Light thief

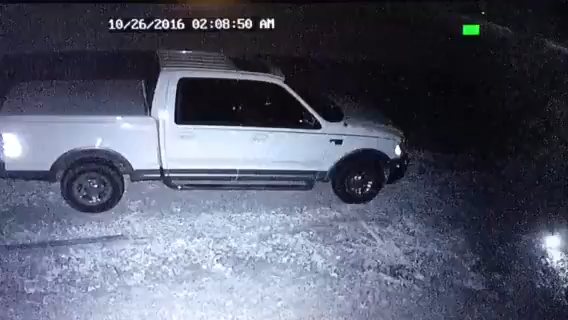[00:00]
Alright so here's a video of somebody coming up at 208 in the morning and stealing my Halloween light that's shining on the side of my house. Maybe a female light-colored van and look they cut the cord instead of unplugging it which was the plug was literally right next to it. They speed off and go right around the corner. There they go.